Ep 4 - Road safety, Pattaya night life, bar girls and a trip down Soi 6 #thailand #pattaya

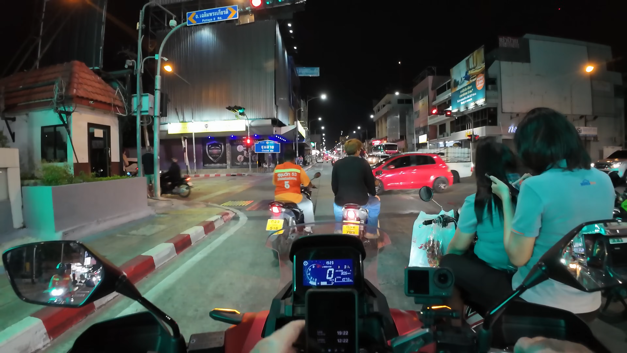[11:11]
Where's nice to look at night? Soy 6. I'm going to try and go down Soy 6. I'll have to go up Soy 6-1,
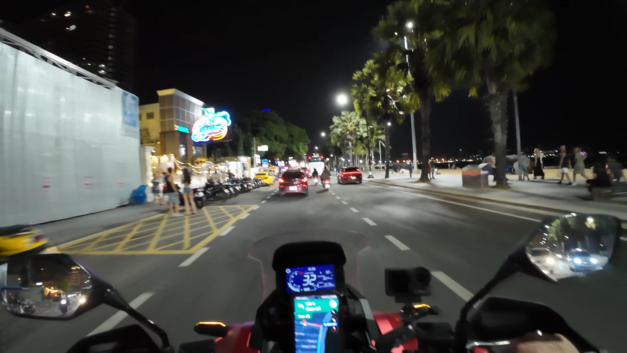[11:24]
which is commonly known as Ladyboy Street, and hope I don't get accosted. And then I'll go back down, because Soy 6 is actually a one-way street and it's one-way going this way. Right.
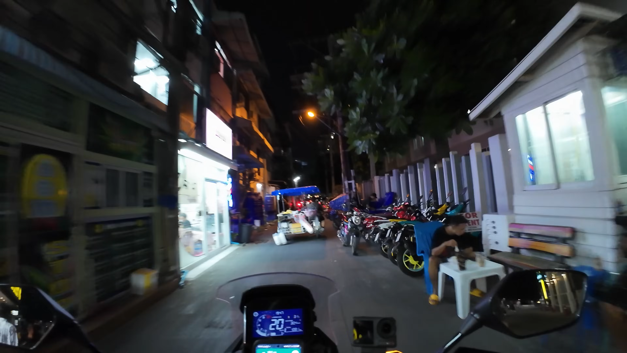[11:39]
This is Soy 6-1, which is Ladyboy Street.
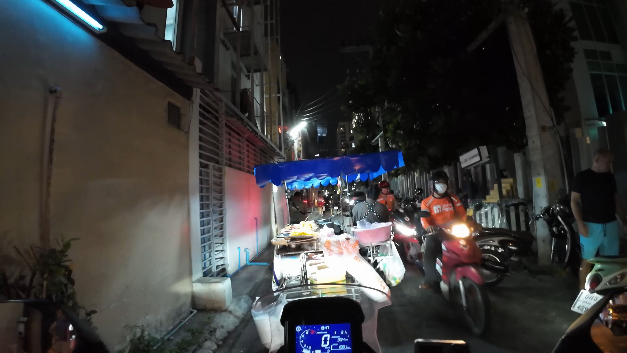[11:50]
Which is a one-way street, as you can tell.
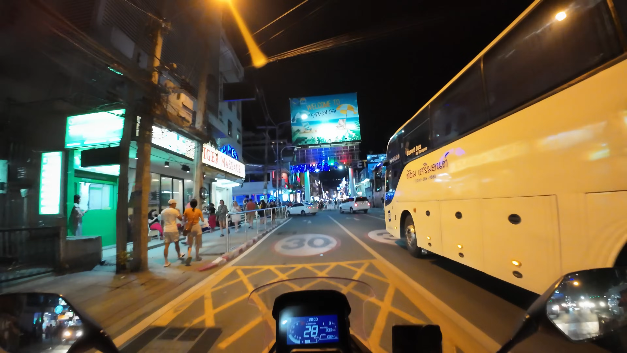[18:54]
That in front of us is Walking Street, which they block off at about 8 o'clock.
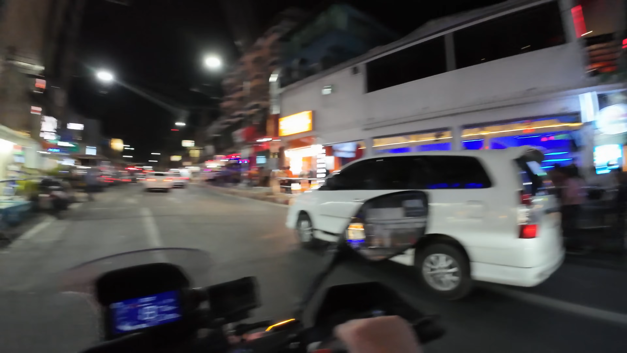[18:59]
It's got some of the best nightclubs that I have ever seen in my life. And the amount of go-go bars that you've got in there, which no one seems to understand, but you don't need to understand it, is absolutely unreal.
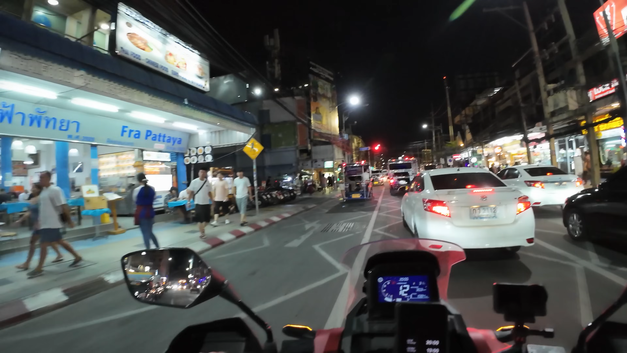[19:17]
The nightlife down there is just incredible.
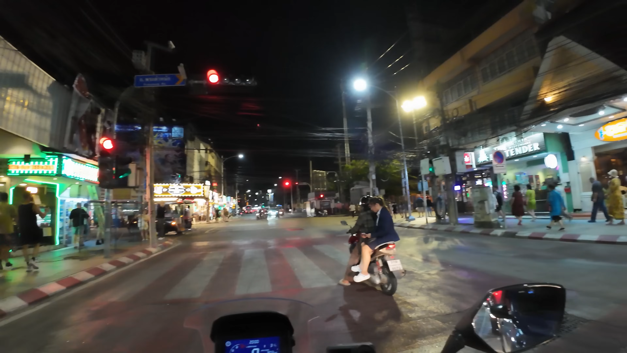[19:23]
You've got to be careful with things like sitting at traffic lights, because I don't know if you can see over the road there, it says Pattaya Police. And there's going to be a copper sitting in there watching for Mr. Farang just to pop his front wheel over the white line and then he'll find you. You will never win arguing with police. Now, I can tell you that from past experience.
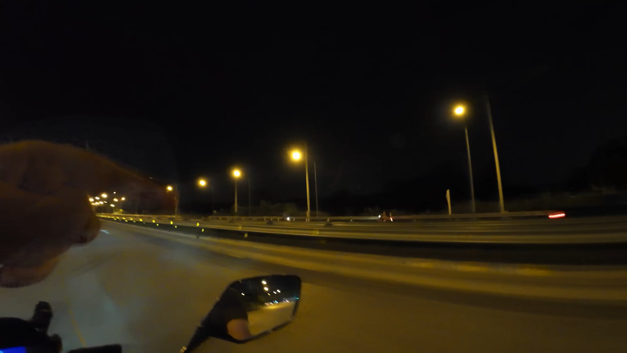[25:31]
You're on the wrong side of the road, love. You need to get over this side to go this way.